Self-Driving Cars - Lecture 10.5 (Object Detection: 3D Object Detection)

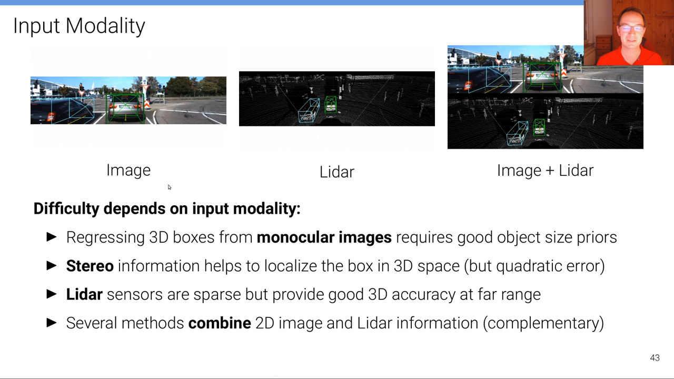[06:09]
Let's now look at each of these. I will show you examples for each of these categories, in each of these three categories. And we'll start with the image-based 3D object detection category,
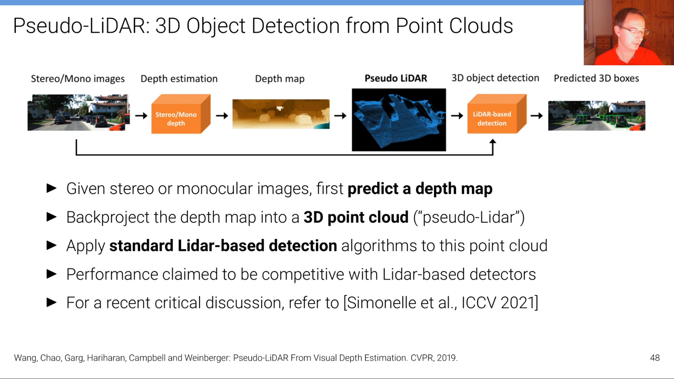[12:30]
compute a 3D point cloud and then apply a 3D object detection algorithm on that 3D point cloud. And this brings us directly already to LiDAR-based 3D object detection, where the input is such a either pseudo LiDAR point cloud or real LiDAR point cloud from a LiDAR scanner.
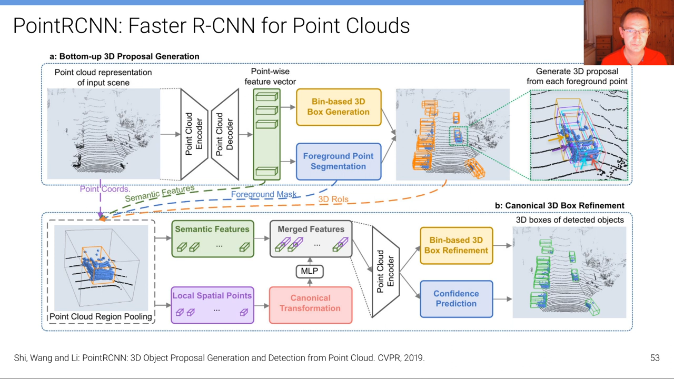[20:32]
And then it has a 3D box refinement stage where a 3D box offset is predicted as well as a confidence to yield the final 3D detections. Let's now go over these two stages individually. So this is the first stage, the top part here. What do we have here? Well, first we have a backbone here. This point cloud encoder and the point cloud decoder that learns discriminative pointwise features using a standard point net plus plus. So this is just a point net plus plus that gives us per point features for each point on this point cloud.
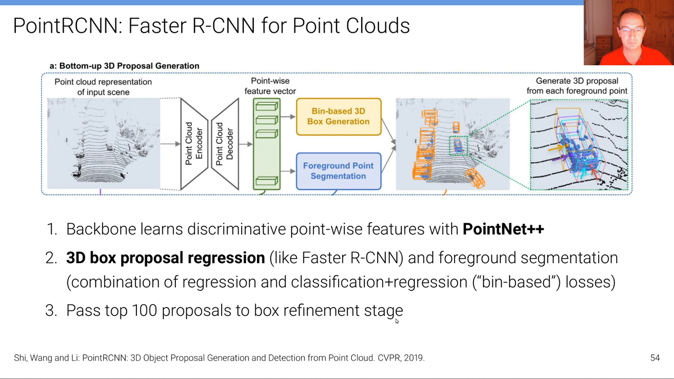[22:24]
Okay. So, so they do this 3D box proposal regression, and then they pass the top 100 proposals, the ones that they are most confident in to the next box refinement stage, which is illustrated here. So you can see it takes the point coordinates, the semantic features, the foreground mask, and the 3D region of interests of the proposals as input. And then in a first stage, it pools all the 3D point features based on the 3D box proposals. So simply aggregates all the features inside the, any of these 3D proposal boxes, like the orange one here. And this leads, uh, uh, to a set of, uh, semantic features and local spatial points.
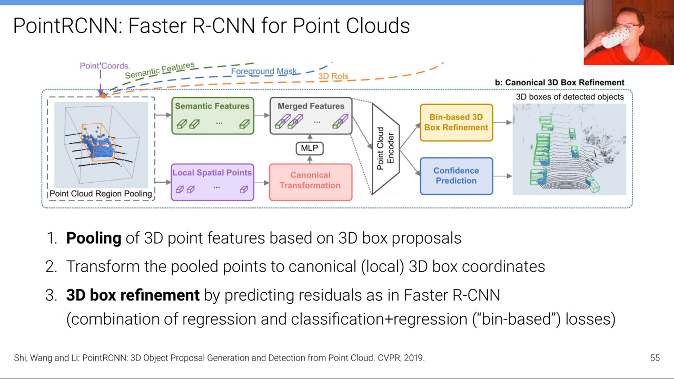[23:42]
And again, it's using a combination of regression and classification plus regression losses. And this gives the final 3D boxes as output. So here are some results of this method. You can see, um, um, that's a, that is able to detect the objects in 3D are quite well. And while it's, it's using of course, only point clouds as input here, it's evaluated on the KIDI dataset where, um, uh, images are available. So we can also project the 3D box into the image, but the image hasn't been used as an input to the model.
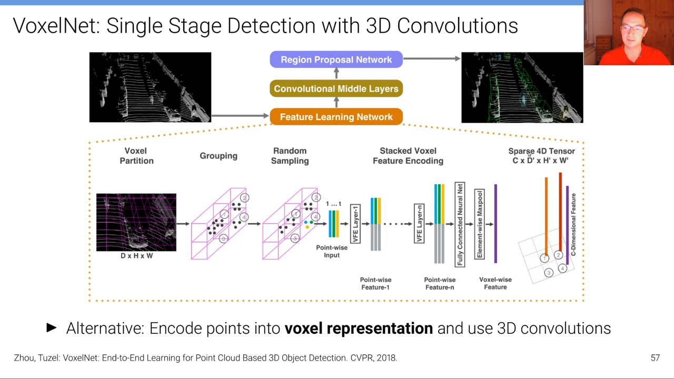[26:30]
So it's not a two stage detector, it's a single stage detector. Now, this also works. But of course, it requires a large amount of memory and compute because you, you have to work in a large 3D volume. Another idea is to use a 2D bird's eye view representation instead, which is much more memory and computation efficient and has been followed, for example, in work called Pixar and HDNet, as shown here. So the idea is to represent LiDAR information and possibly also a roadmap that can be used as auxiliary information to help object detection, as has been shown in HDNet.
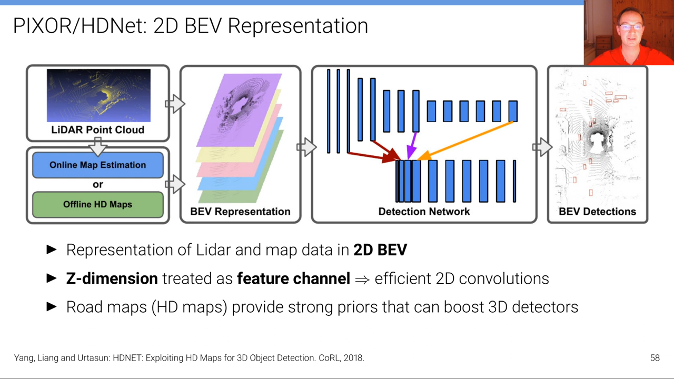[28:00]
an HD map where you have localized yourself in that map, then this map priors can help you remove implausible or invalidate implausible 3D detections from your 3D detector and gain better performance.
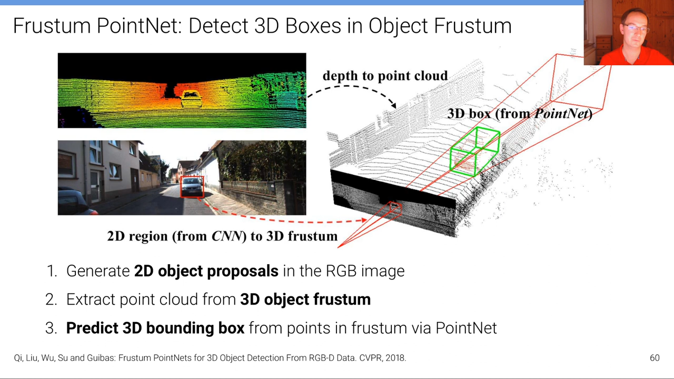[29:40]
And also, of course, it uses this RGB color to colorize the point clouds. But then it's really a two-stage mechanism where in the first stage in the image domain proposals are generated. And then in a 3D domain with a point net, these proposals are validated. So here's a little bit more details.
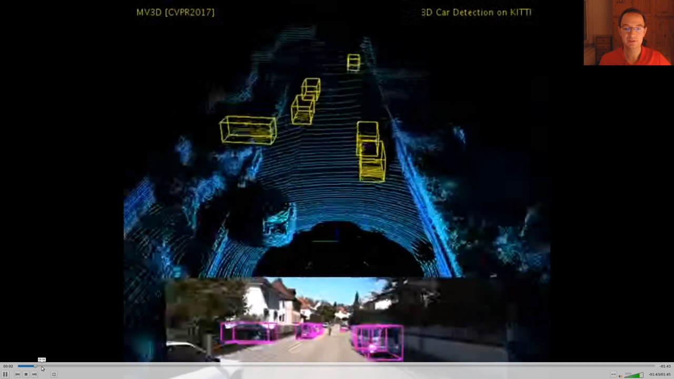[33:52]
Unfortunately, quality is not great. But I guess you get the gist.